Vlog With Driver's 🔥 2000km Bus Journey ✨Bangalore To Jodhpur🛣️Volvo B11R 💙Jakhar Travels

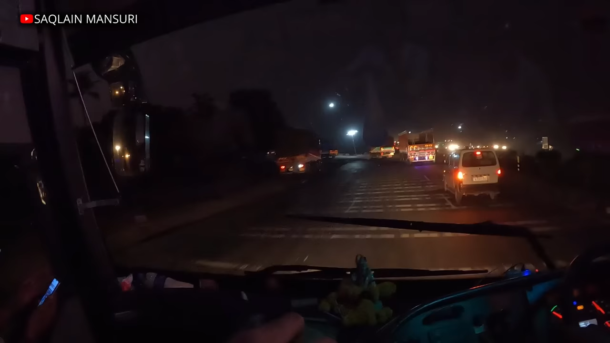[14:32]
दोस्तों 6:30 और शाम का टाइम अभी ख़त्म हो गया, अभी रात स्टार्ट होने वाली है और हम पहुँचे महाराष्ट्र बॉर्डर। अजय भाई अल्टरनेटर चला गया भाई। तो अभी यहाँ पे लाइन लगी हुई है, लाइट आ गई,
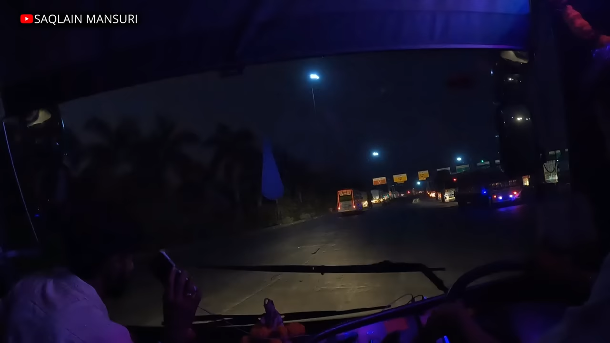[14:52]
एसी बंद हो गई, लाइट आ गई, एसी बंद हो
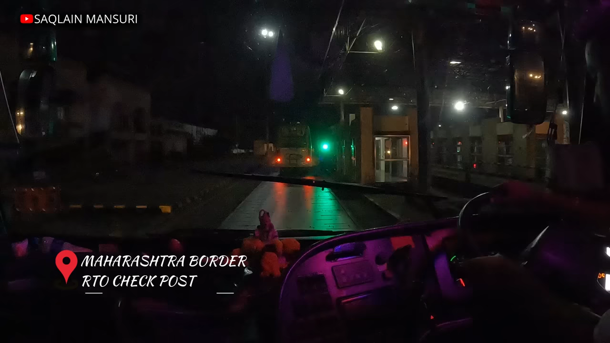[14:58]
गई। महाराष्ट्र चेक पोस्ट, यहाँ पर गाड़ी का वजन चेक किया जाता है।
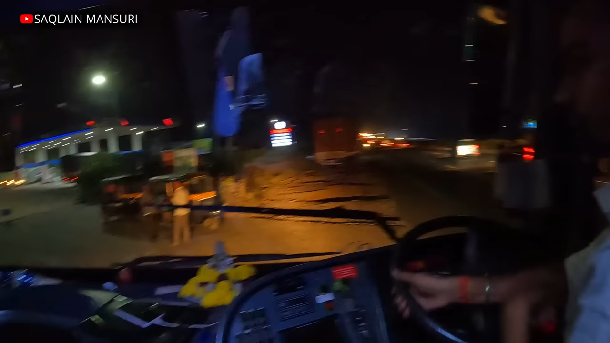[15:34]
अभी डीजल के लिए यहाँ पे कुछ टाइम वेट कर रहे हैं।